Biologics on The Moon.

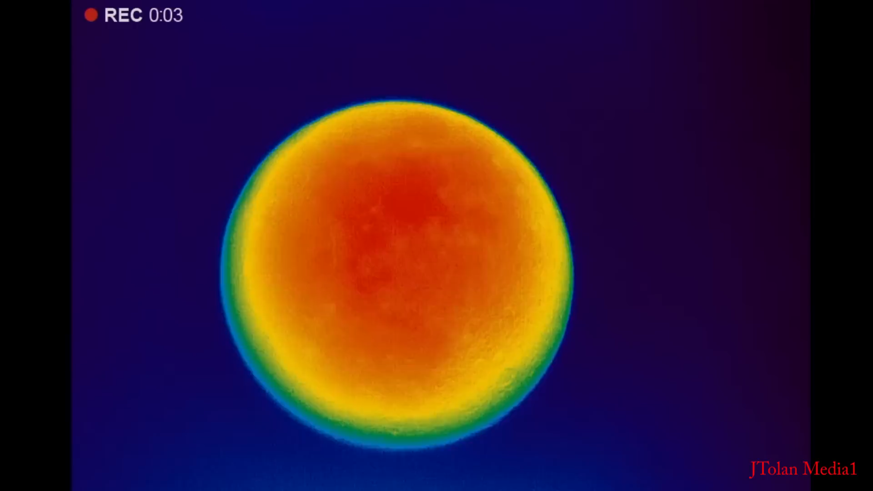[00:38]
We'll observe the moon in thermal
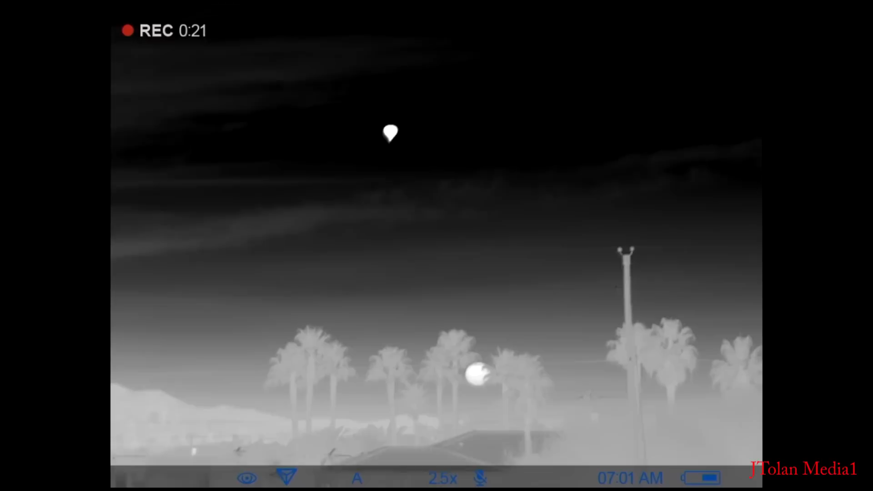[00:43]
infrared and try to understand its atmosphere.
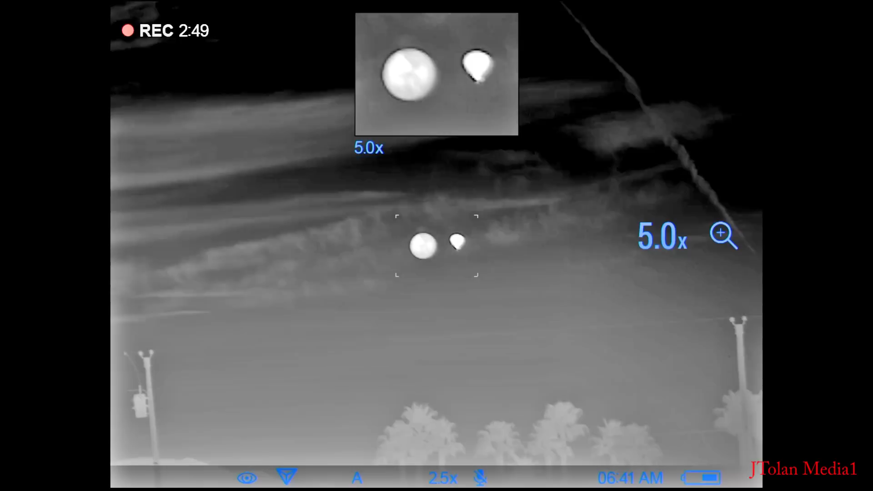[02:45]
A balloon was up right close to the moon and that's when I was able to calculate the temperature on the moon. The temperature is not that much different than out here in the desert during the summer. Just incredible. A typical hot air balloon has a skin temperature of about 120 degrees. And the moon was slightly dimmer than that. But of course it was behind some thin clouds.
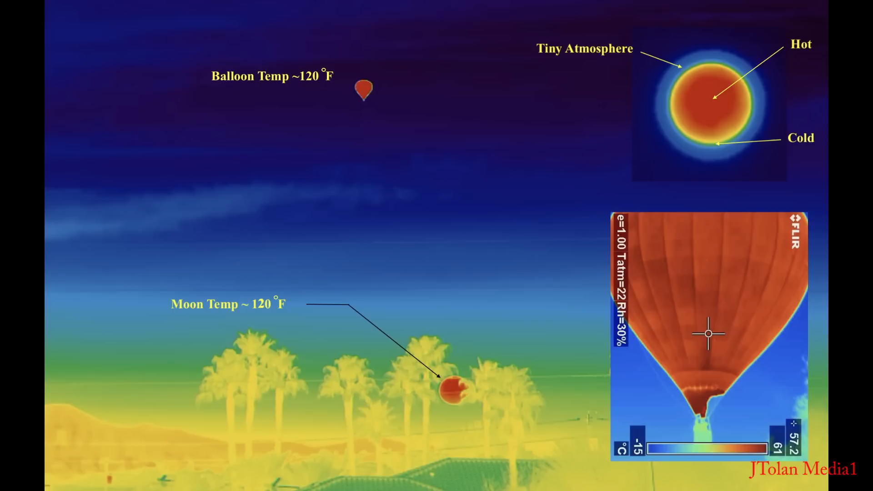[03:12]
But nonetheless its temperature could be survivable on the surface.
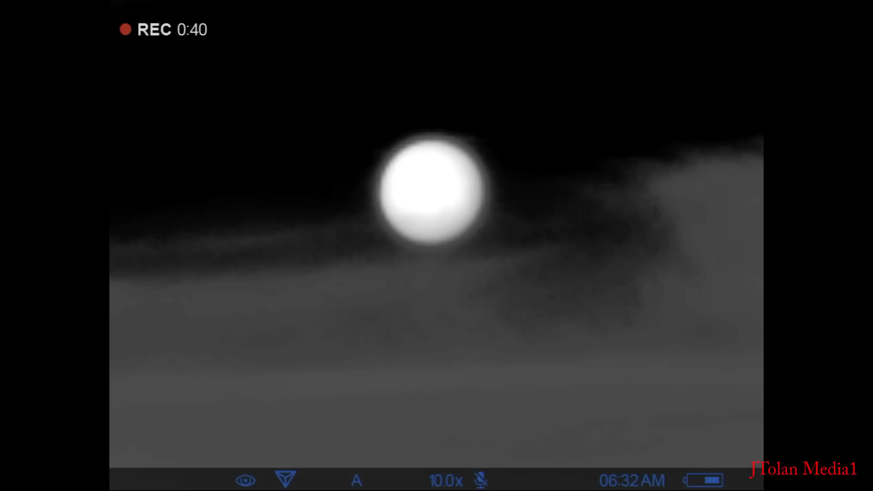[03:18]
The most amazing thing that caught my attention was this halo around the moon.
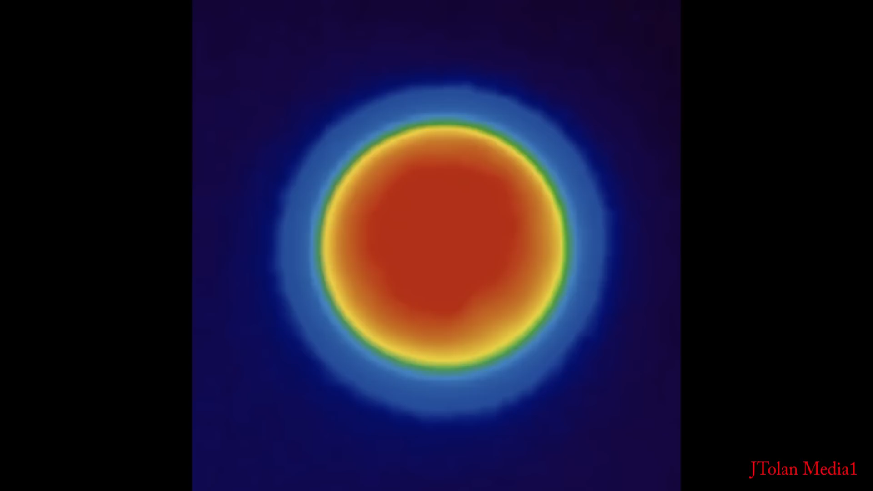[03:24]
Is it an atmosphere? Thermosphere? It really fascinated me. And that's when I realized what is really happening. The solar angle of illumination relative to the surface dictates the amount of heat that's being deposited. And so we see a bright red which indicates a hot zone right normal to that vector. And also when
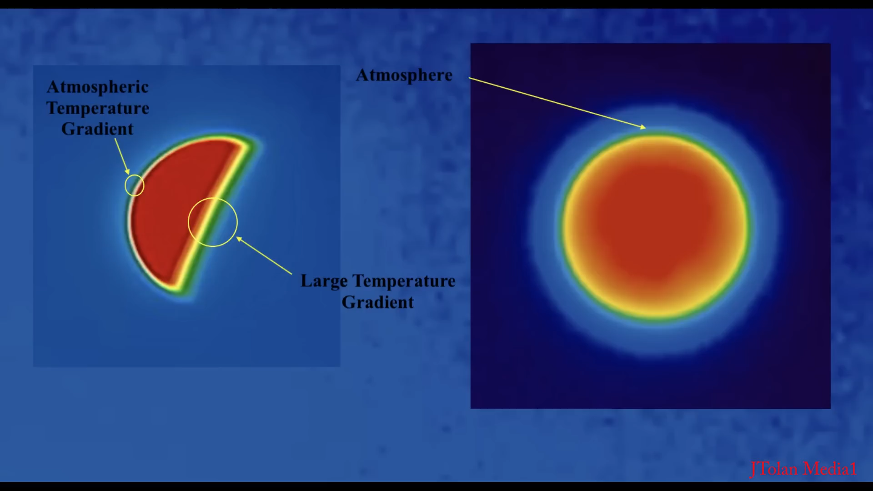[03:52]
the phase is half we look and notice that there is also a tiny gradient indicating the presence of an atmosphere.